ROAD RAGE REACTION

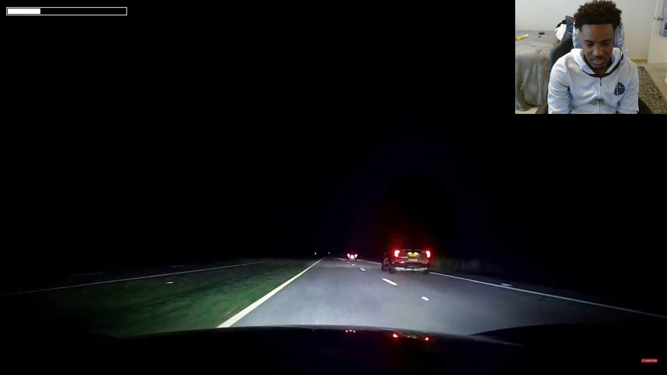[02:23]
A police SUV that had been driving behind Tarun sped past.